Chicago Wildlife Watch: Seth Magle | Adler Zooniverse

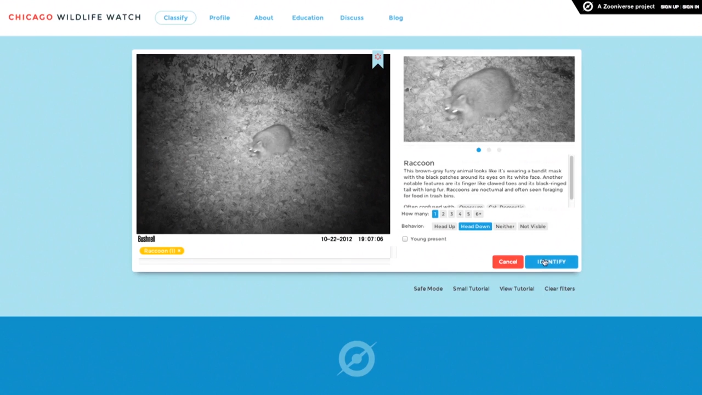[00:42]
raccoons and opossums, but we also detect rare species, things like beavers and mink and flying squirrels, so you might really be surprised, and I'm really hoping people will learn a lot about their urban environment by being part of this project.